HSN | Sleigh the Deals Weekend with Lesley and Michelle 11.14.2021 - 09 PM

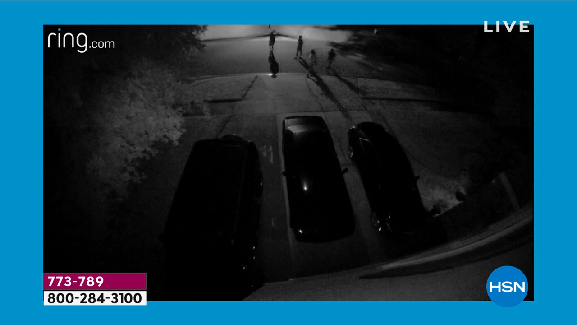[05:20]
by notifications you don't care about but i am telling you once that light comes on look what happens okay look at all these people coming towards your cars or coming towards your home that light comes on guess what they're out of there so that is the power of ring just being able to see what's going on being
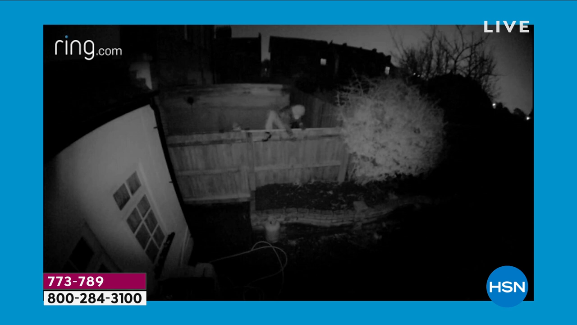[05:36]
able to access live in real time what is going on in front of this 1080p high definition
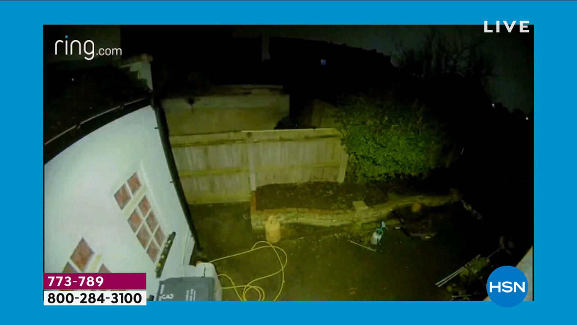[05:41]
camera like you said it's all weather there it was in that infrared night vision mode so it switches
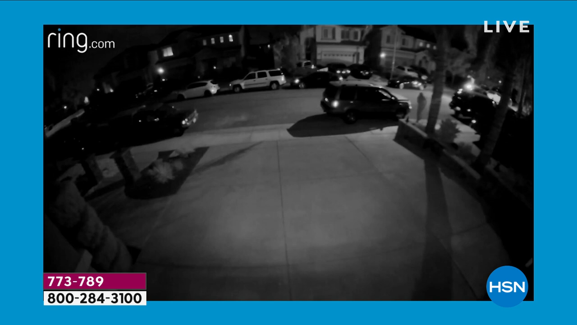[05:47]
automatically allowing you to see incomplete and total pitch darkness so i mean this is
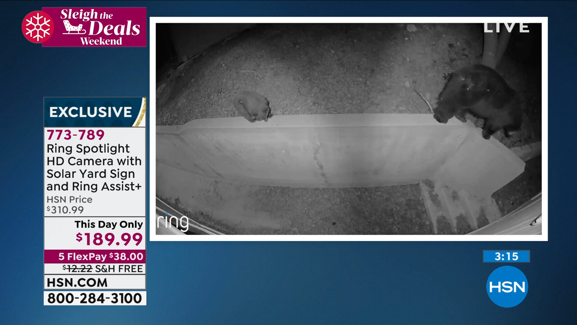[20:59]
maybe it's bears oh my gosh bring right bring in your pets bring in your children you need to know that i know the baby's so cute but i mean these are
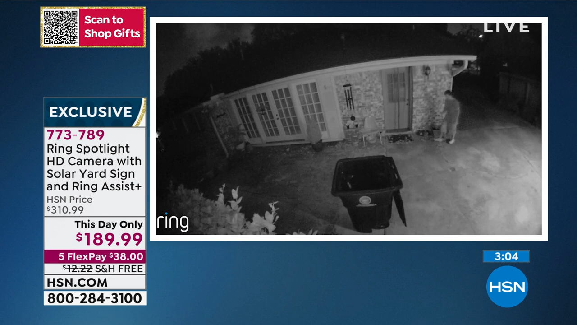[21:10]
all things we need to know and then look at this that infrared night vision illuminates and then you get that full color and i mean that is going to deter